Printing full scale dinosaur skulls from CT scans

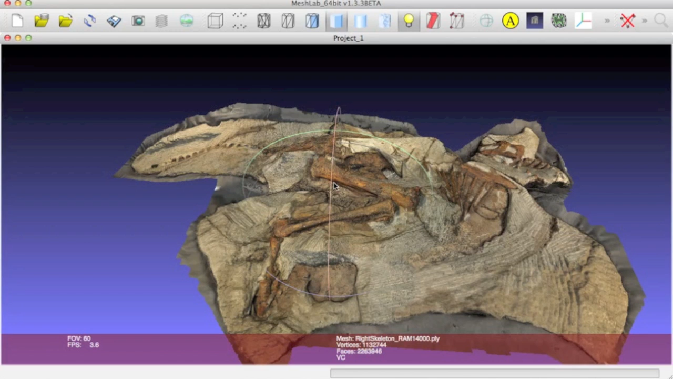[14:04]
And this, along with the surface mesh, includes a texturing so we can see the actual color of each of the bones versus the gray color of the rock matrix. This is not at as high of a resolution as a CT scan or a laser texture scan,